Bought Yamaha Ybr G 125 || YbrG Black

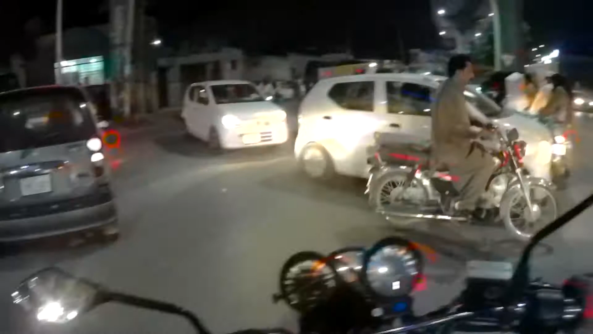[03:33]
اتنی زیادہ ٹرافک ہم یہاں سے نکلیں گے بائک کیے ہی تو فائل